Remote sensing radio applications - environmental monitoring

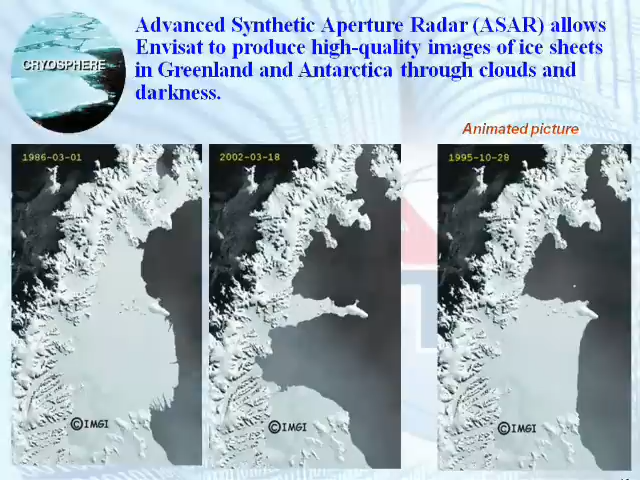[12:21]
On the left, you see amount of ice in 86. And on the right, in 2002. And this is animation showing how it was changing in years. And also, talking about lithosphere, again, remote sensing is used for overall shape of Earth, measurement of overall shape of Earth. It's regional variation of gravity, land displacement from earthquakes. And at the bottom, you see such a measurement done for surface deformation after Akutan Island Alaska in 1996 seismic swarm.
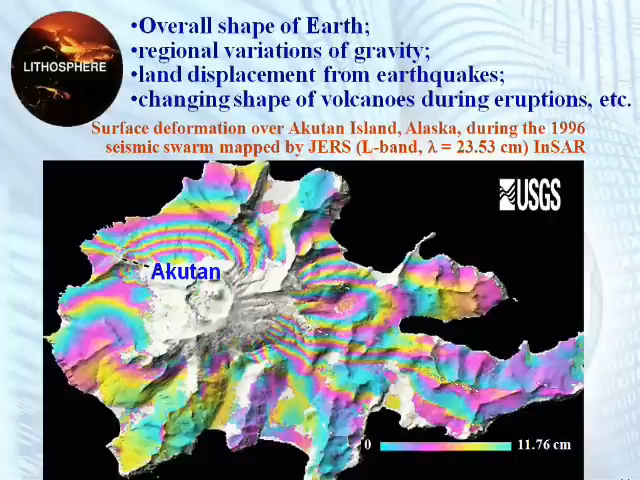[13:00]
It's done by INSAR system. And scale indicated below, it's up to 12 centimeters change. Frequency bands for remote sensing.